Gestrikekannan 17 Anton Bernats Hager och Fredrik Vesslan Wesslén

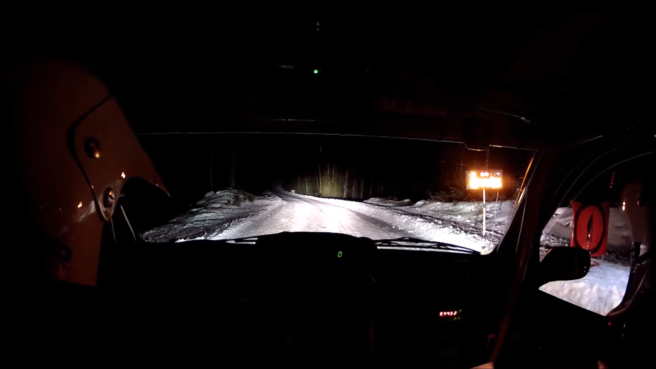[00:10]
3, 2, 1 Vänster 5, lång över krön, nyper, halvlång 50 Höger 6, till höger 4 plus Höger 4 plus Till vänster 3 plus 100, jävla galning 100 alltså Höger 3, 80 Och så kommer höger 1 i vägskäl
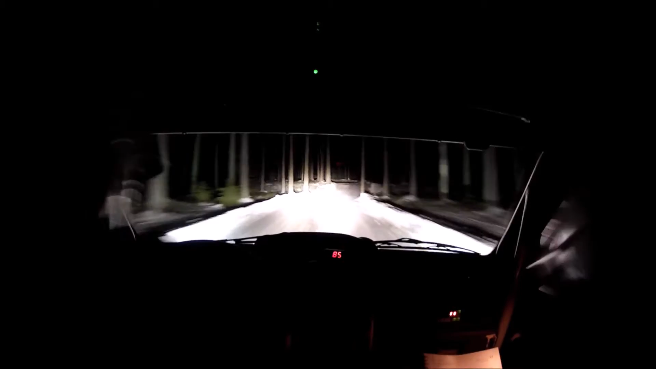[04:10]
varning, trångt Till höger 1 I vägskäl 60 Höger 5, halv lång, 300 Höger 5, halv lång, 300 Nej men du kör bra nu Tack Det är så bra Höger 6, 100 Vänster 6, 350